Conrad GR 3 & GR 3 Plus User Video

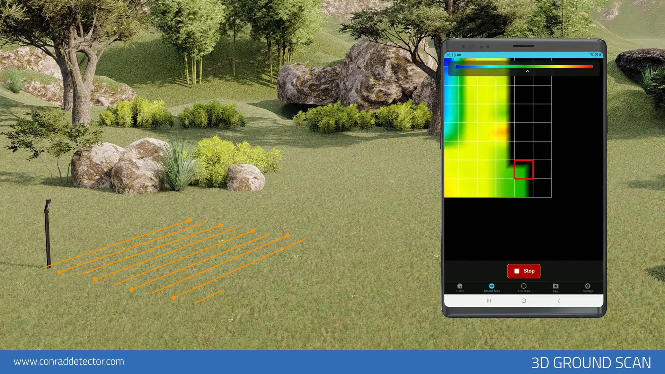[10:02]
The Active bar in the top indicates the immediate measurement severity. After you start getting data, you will see colors such as green, red, yellow, and blue according to the measurements you get.
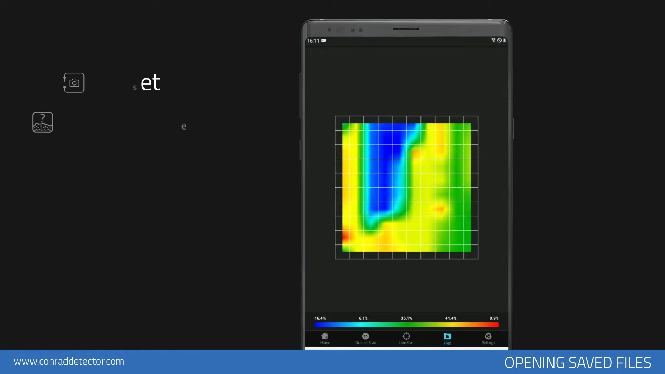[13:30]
This screen allows you to analyze your data graphically and numerically. You can tap the Reset icon to return the scan to the top view.
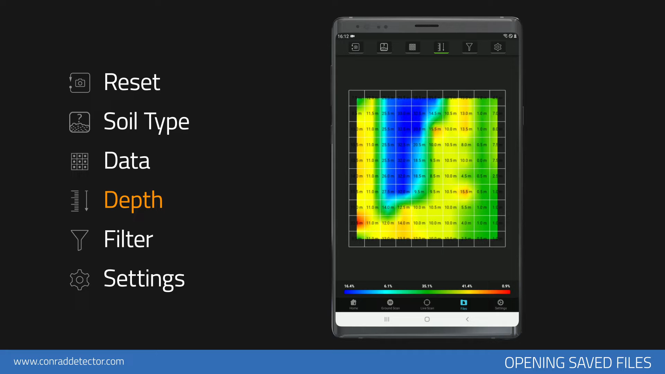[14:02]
You can see the point depth value by choosing the soil type. You can turn on and off the red, blue, yellow, green, and light blue colors on the graph.
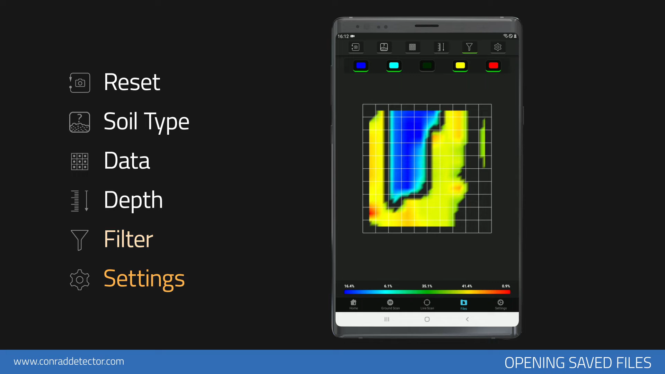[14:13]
You can perform the analysis settings.